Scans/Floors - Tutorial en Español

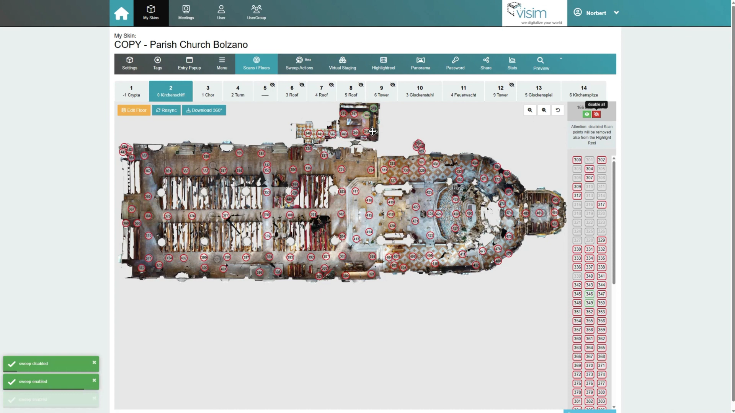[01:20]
De este modo, podemos crear tantas versiones del recorrido como queramos utilizando un único espacio Matterport.
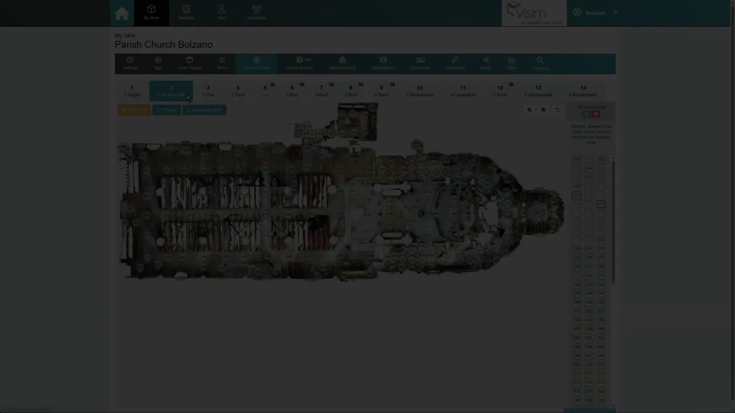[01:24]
Pasemos ahora a los Floors. En Edit Floor, puede cambiar el nombre del piso e introducir un nombre en todos los idiomas seleccionados previamente.
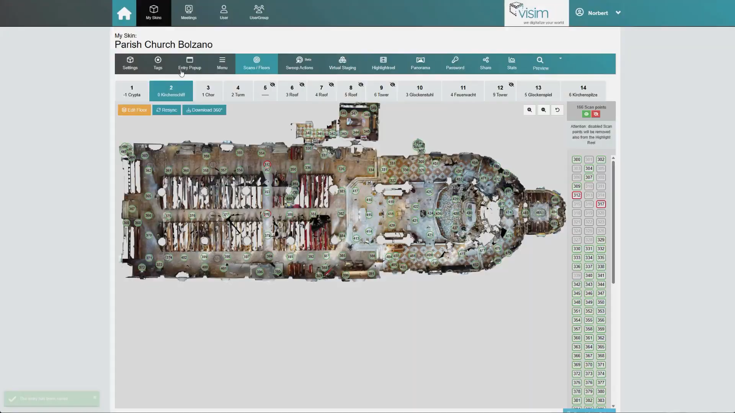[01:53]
En la pestaña Scans, Floors también encontrará el botón Descargar panoramas que le permite descargar las imágenes de 360 grados de los puntos de exploración individuales de todo el recorrido de 4K.